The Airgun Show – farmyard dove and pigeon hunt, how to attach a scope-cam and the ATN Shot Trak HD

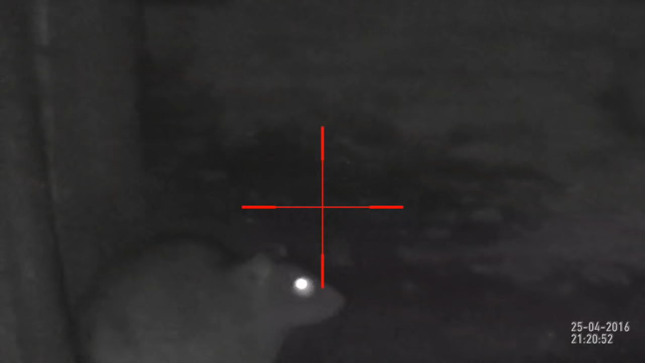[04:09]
and even rats by lamping and using night vision after dark.